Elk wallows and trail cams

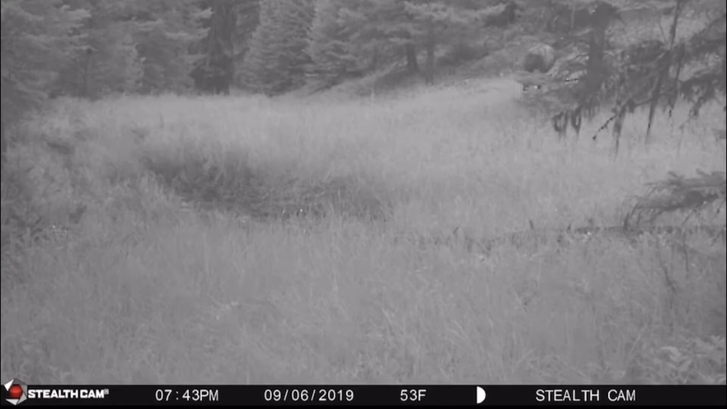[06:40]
um um anyways that was right here in this wallow